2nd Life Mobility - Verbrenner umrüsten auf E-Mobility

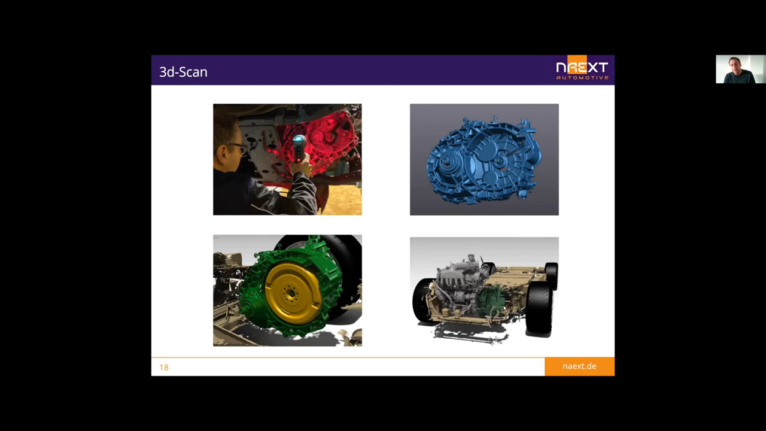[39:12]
den haben wir jetzt, haben wir damals mitgescannt, da ging es nicht darum, weil den brauchten wir nicht, den haben wir verkauft, aber da ging es eben genau um die Aufnahmepunkte, hier ist einer, da hinten ist einer und einer, den kann man jetzt nicht sehen, um die halt zu bekommen, um zu sagen, an der Stelle wollen wir auch unseren, unseren, äh, Elektromotor mit, mit Halterahmen letztendlich, ja, befestigen.